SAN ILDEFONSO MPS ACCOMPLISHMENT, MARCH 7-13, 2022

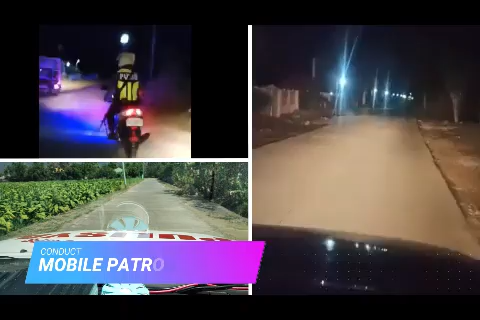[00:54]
Alongside with the conduct of mobile patrolling at daytime and nighttime, this station also conducts lectures and information drives to preempt the presence of criminality in the area.